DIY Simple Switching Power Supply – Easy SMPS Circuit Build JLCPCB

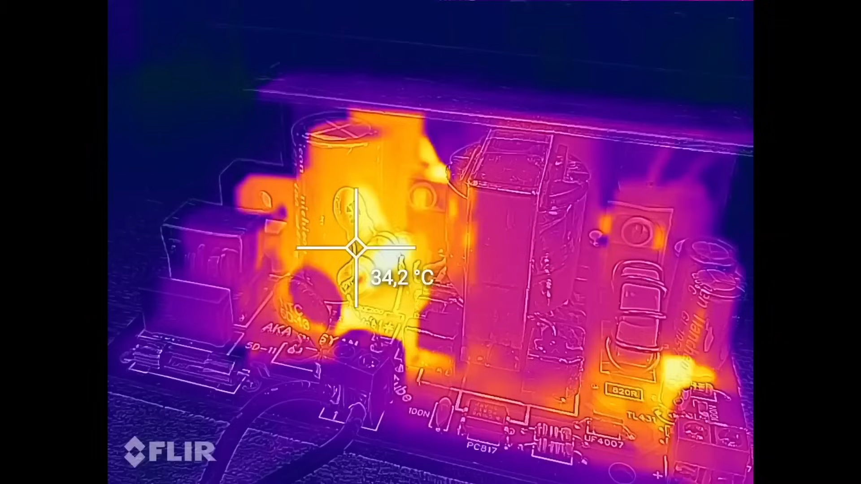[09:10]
On screen: spot 34.2°C
During this time, you can check the temperature of the diode and the chip. Just don't touch anything with your hands.
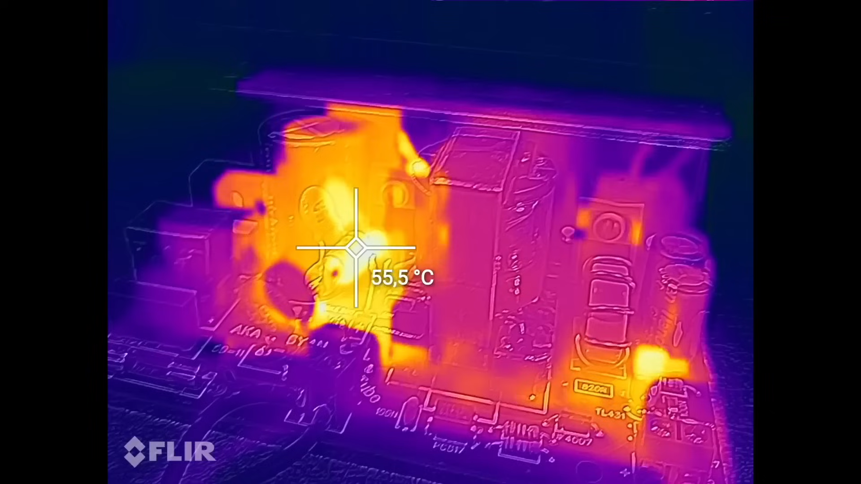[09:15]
On screen: spot 55.5°C
There's high voltage in there and it's life-threatening. If everything is fine, disconnect the unit from the mains, remove the lamp, and attach the power components to the cooling heatsink.